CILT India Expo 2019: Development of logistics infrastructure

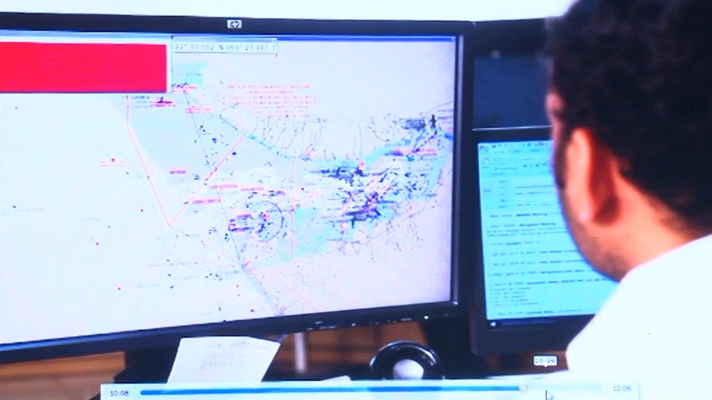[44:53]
This assists the operator to perform his job of guiding the vessels.